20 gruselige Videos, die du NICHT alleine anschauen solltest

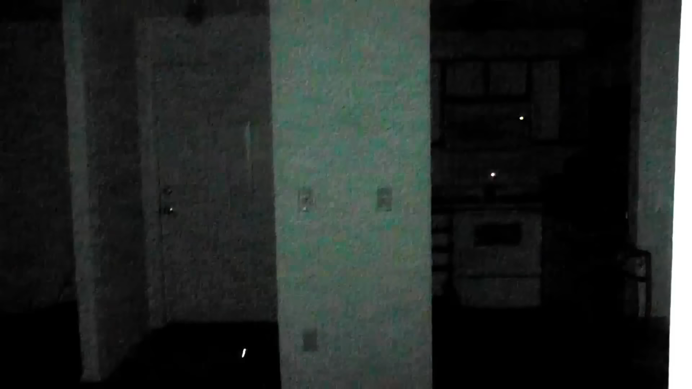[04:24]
Eines Tages, als er seine Kamera nachts im Wohnzimmer aufgestellt hatte, sieht man einen Lichtball vorbeifliegen. Und einen Moment später geht sein Herd an.
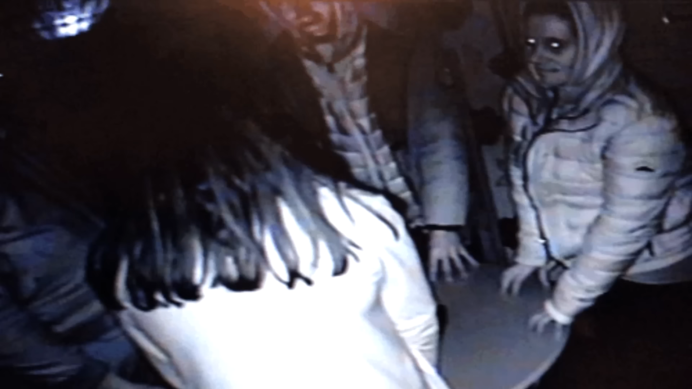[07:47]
Die Frau namens Debbie scheint sich plötzlich in eine Hexe zu verwandeln. Ihr Gesicht zeigt ein unheimliches Lächeln und ihre Nase ist plötzlich langgezogen. Als Brad Deez bemerkt, ruft er Debbie nach oben, wo sie auch einige seltsame Flecken an ihrem Hals offenbart. Könnte Debbie von etwas besessen sein? Was denkt ihr darüber? Lasst es mich in den Kommentaren wissen. Nummer 12 Hampton Court Palace ist ein königlicher Palast, der sich in London, England befindet.
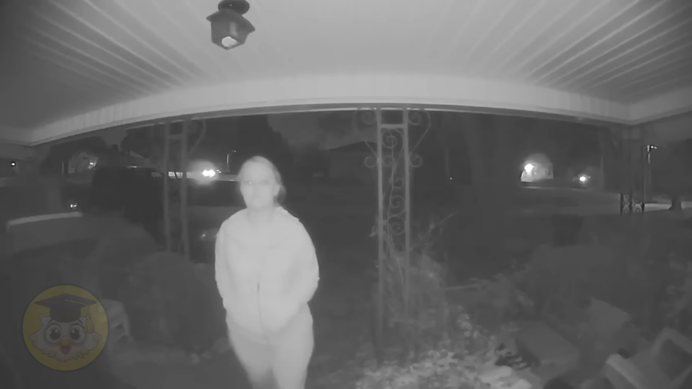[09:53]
Nummer 10 Diese Bilder stammen von einer Türklingelkamera aus den Vereinigten Staaten. Viel mehr ist darüber nicht bekannt. Wenn man hinschaut, sieht man eine Frau, die vor dem Haus herumläuft und sich etwas seltsam verhält. Sie geht zur Tür und sieht die Türklingelkamera.
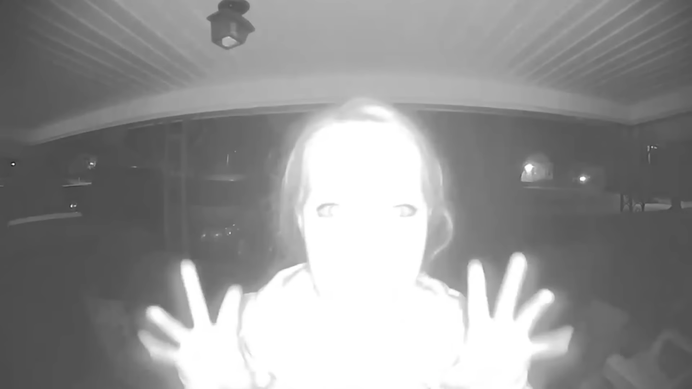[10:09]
Aber bevor etwas anderes passiert, wird sie von einem vorbeifahrenden Auto aufgeschreckt. Sie wartet leise, bis das Auto vorbeigefahren ist, um nicht zu viel Aufmerksamkeit zu erregen, und geht schließlich zurück zur Kamera. Irgendwann versucht sie, in die Kamera zu beißen.
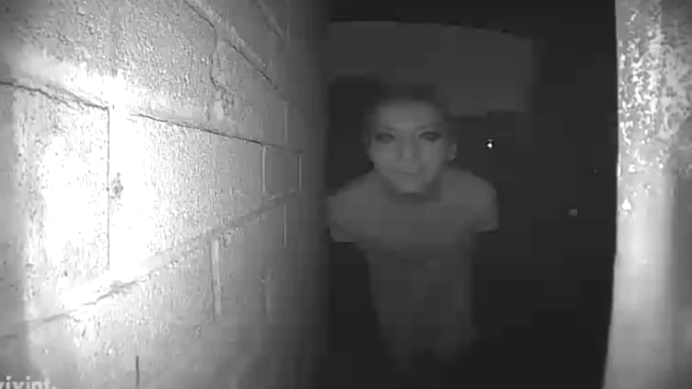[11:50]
Die ersten Male war auf der Kamera der Türklingel nichts zu sehen und er dachte, es könnte ein Hund sein. Aber beim achten Mal sah er einen furchterregenden Mann mit dunklen Augen vor seiner Tür. Er teilte das Foto, das er gemacht hatte, auf Reddit. Das Seltsame an dieser Geschichte ist, dass der Mann seither nichts mehr gepostet hat, sodass auch nicht klar ist, was genau es gewesen ist. Eines weiß ich mit Sicherheit.
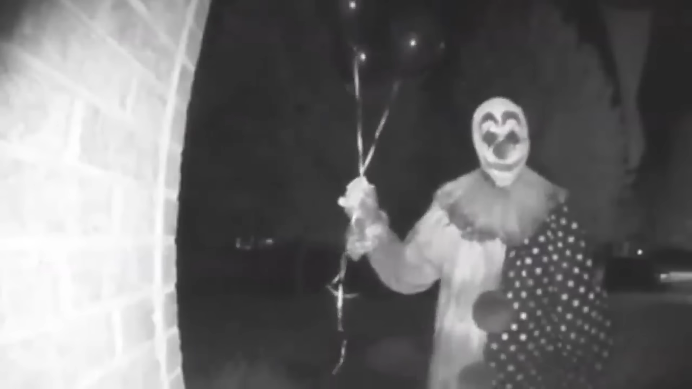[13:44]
Es kursiert die Geschichte, dass dieser Clown in der Gegend bekannt sei und angeblich mehrere Leute erschreckt habe. Nachdem er eine Weile in die Kamera geschaut hat, beschließt der Clown plötzlich wieder wegzugehen, nachdem er ein letztes Mal in die Kamera geschaut hat.
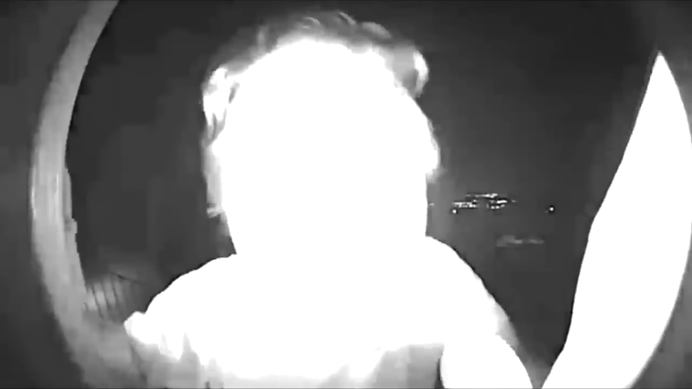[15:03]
Das Filmmaterial zeigt einen Mann, der spät nachts an der Haustür eines Hauses ankommt. Er versucht, an der Tür zu klingeln, aber als er keine Antwort erhält,
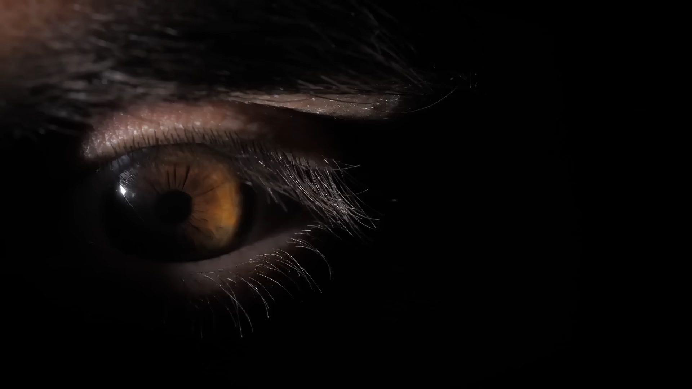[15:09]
beschließt er direkt in die Türklingelkamera zu schauen.
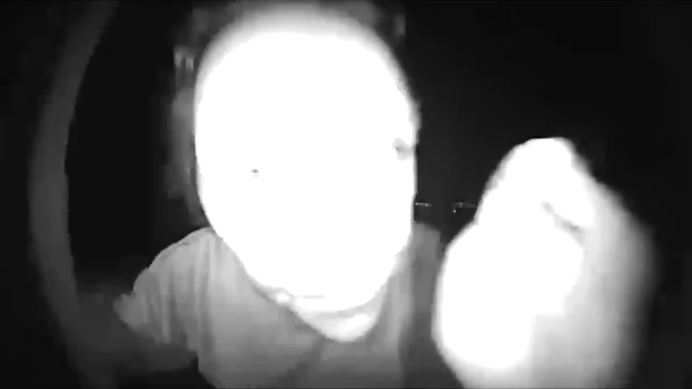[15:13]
Nach einer Weile scheint er etwas zu flüstern. Hört mal hin!
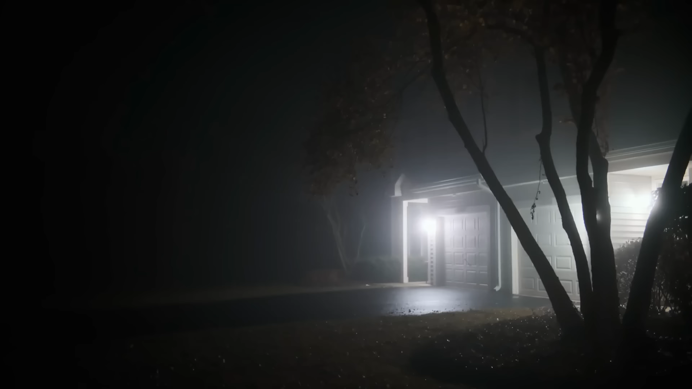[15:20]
Hey, was will ich tun? Der Mann murmelt weiter vor sich hin, bis er schließlich zum Fenster geht, um zu sehen, ob jemand zu Hause ist.
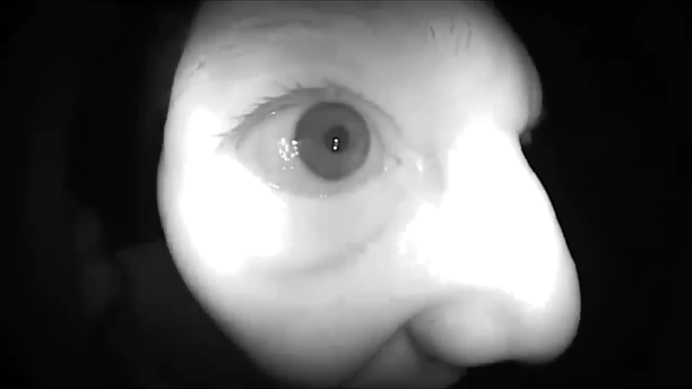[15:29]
Dann geht er zurück und schaut wieder in die Kamera.
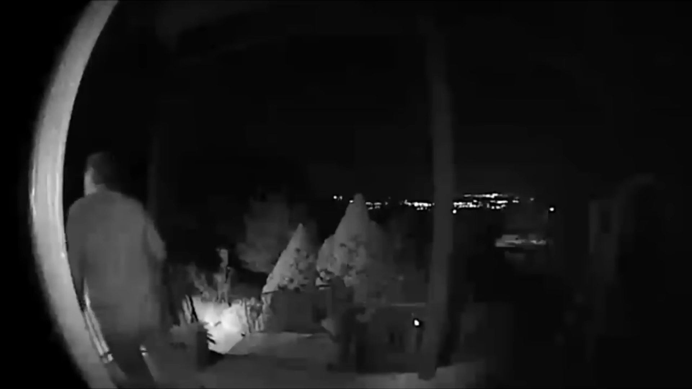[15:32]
Irgendwann versucht er, die Tür aufzubekommen, woraufhin er ruft, dass er seinen Hund Fido sucht.
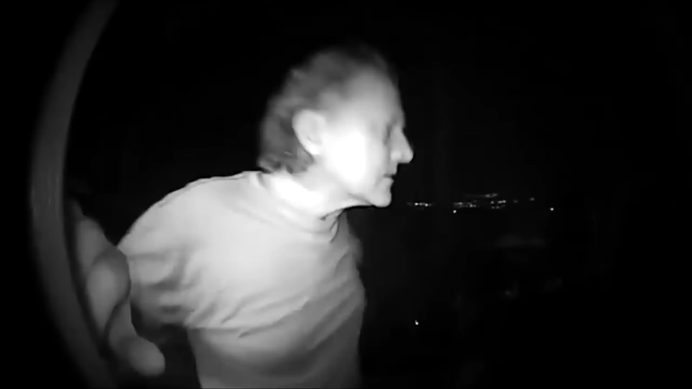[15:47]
Wenn ich tief in der Nacht den Augapfel von jemandem in meiner Türklingelkamera sehen würde, wäre ich wirklich schockiert.
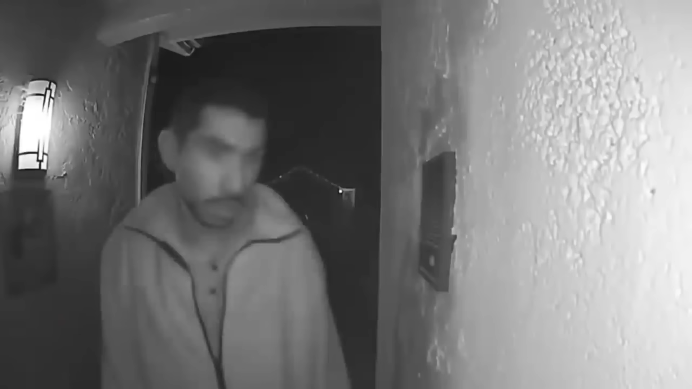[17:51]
Januar 2019 hatte die Türklingelkamera von Sylvia und Dave Duncan in einem Haus in Kalifornien etwas sehr Bizarres aufgezeichnet. Der Mann, der später unter dem Namen Roberto Arroyo identifiziert wurde, leckte drei Stunden lang an einer Türklingel. Ja, ihr hört richtig. Drei Stunden lang. In dieser Zeit hätte man sich gerade mal zwei Filme ansehen können. Das Unheimliche und Seltsame daran ist, dass er merkt, dass er gefilmt wird, aber trotzdem weitermacht.
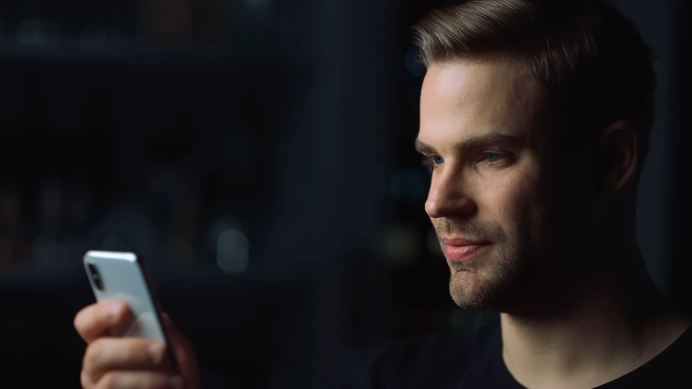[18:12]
Sylvia und Dave waren in dieser Nacht nicht zu Hause, aber ihre Kinder schliefen, als dies geschah.
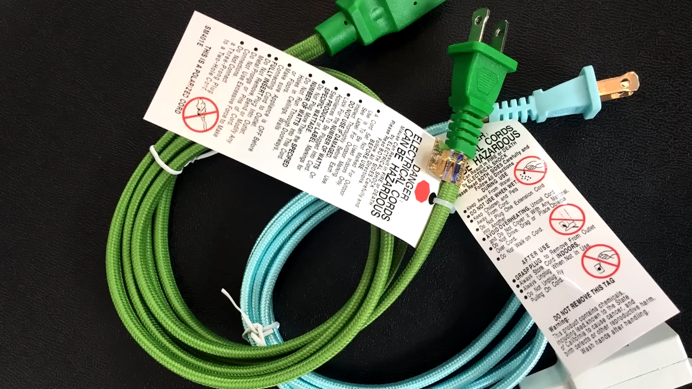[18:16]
Zum Glück haben sie selbst darüber gelacht, denn eigentlich hatte er niemanden verletzt. Später stellte sich heraus, dass der Mann ein Verlängerungskabel für die Weihnachtsdekoration gestohlen und in den Garten gepinkelt hatte. Aber im Ernst?
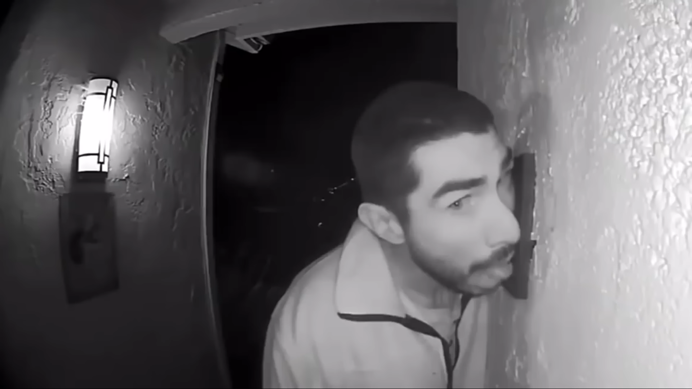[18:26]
Drei Stunden lang an einer Türklingel lecken? Ich frage mich, warum dieser Mann das getan hat?